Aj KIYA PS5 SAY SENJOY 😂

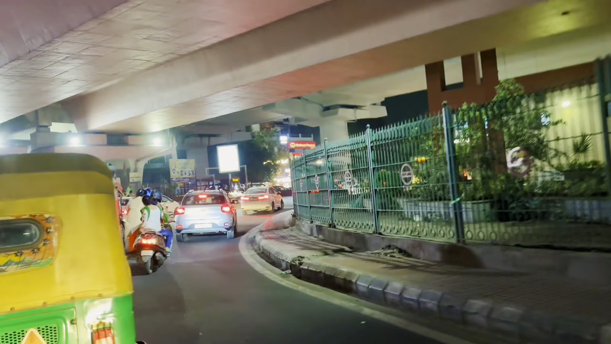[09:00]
दिल्ली का इन्ना ट्रैफिक है ना, पूछो ना यार, बहुत ज़्यादा। देखो कितना जाम लगा है, अगे भी पीछे भी बहुत जाम छड़ के आए हैं अभी।